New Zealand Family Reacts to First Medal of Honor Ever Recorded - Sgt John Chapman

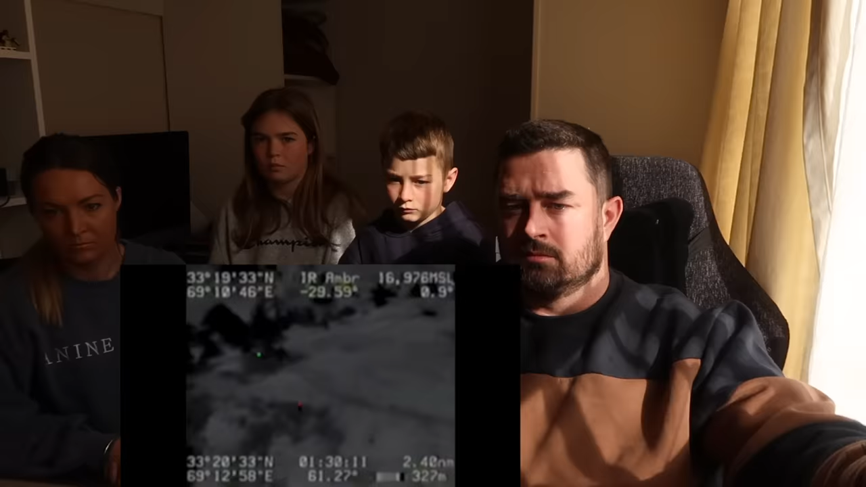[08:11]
The lower center of the screen shows the first enemy fighter who is about to charge Chapman in the hopes of killing the American. The timestamp at the bottom shows it is now 6:05 in the morning and fully light. He's been fighting alone now for 40 plus minutes and has received more gunshot and shrapnel wounds as a result of the fierce combat. This scene shows the second of several enemy charges.
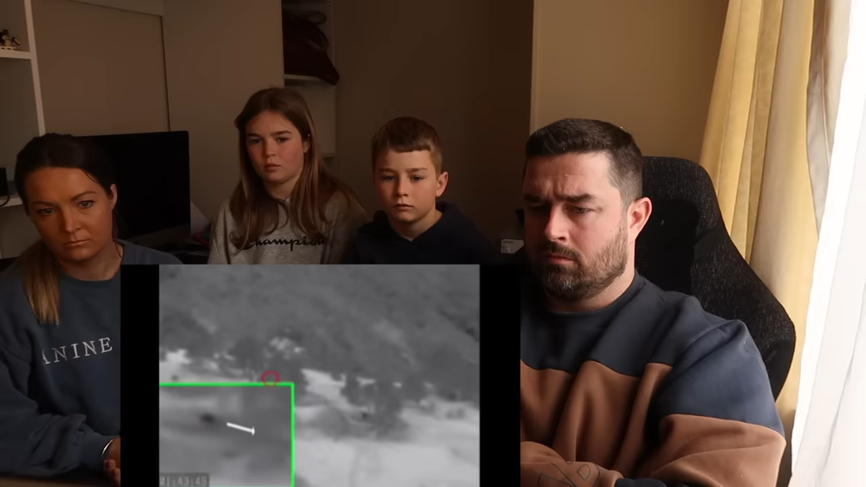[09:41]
Chapman makes the decision to climb out of the bunker and begin firing in multiple directions as can be seen in the inset. Suffering from as many as 12 wounds, Chapman is in fact already in the process of dying. As he fights, the helicopter is struck by a rocket-propelled grenade and makes a remarkable controlled crash just below Chapman and the summit. Chapman, now off-screen, continues to cover his comrades as they pour out of the stricken helicopter. Some of them are fatally shot as they exit.